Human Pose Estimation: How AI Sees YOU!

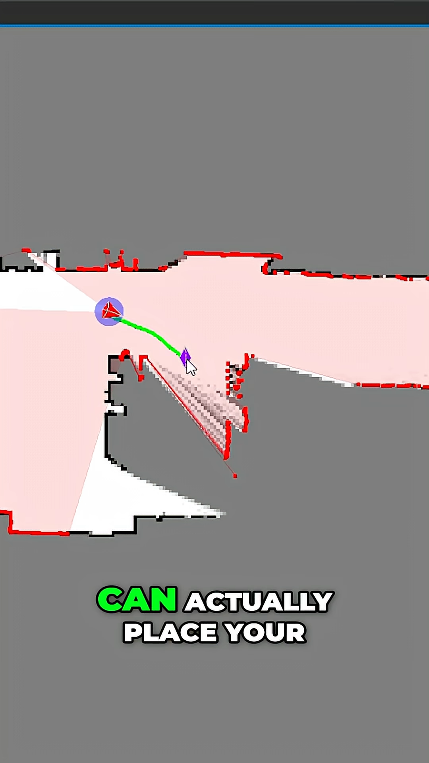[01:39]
which means now we can actually place your head in 3D space, which means now we can actually project a cone for where you're looking.
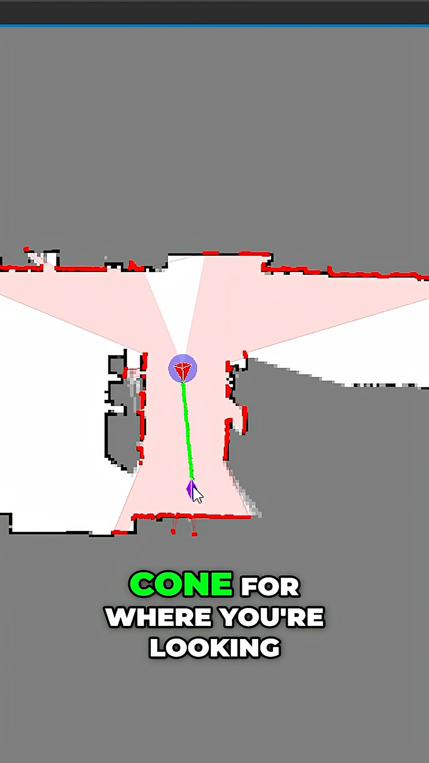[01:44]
Meaning now we can actually see which products you've even looked at.